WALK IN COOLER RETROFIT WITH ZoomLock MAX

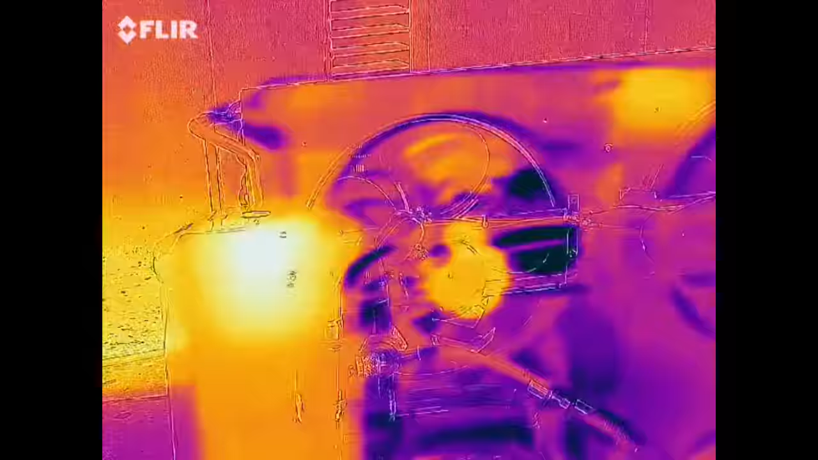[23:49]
heated up the receiver and found my liquid level to be right here.
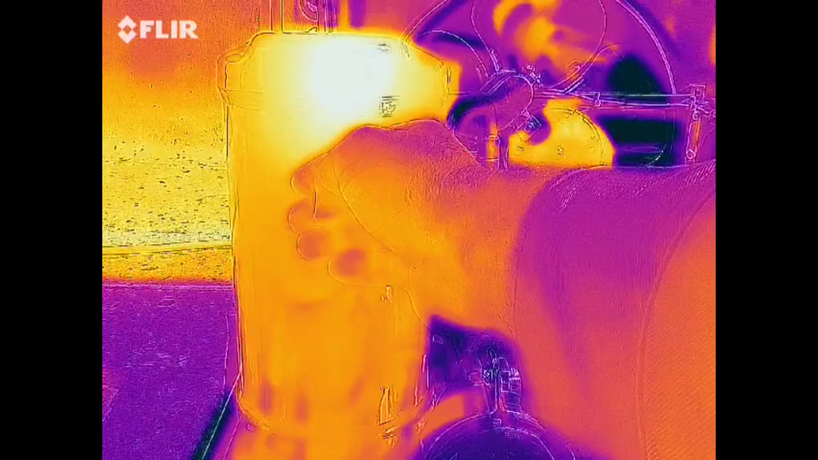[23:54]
You can clearly see the liquid level and I can clearly feel the heat temperature.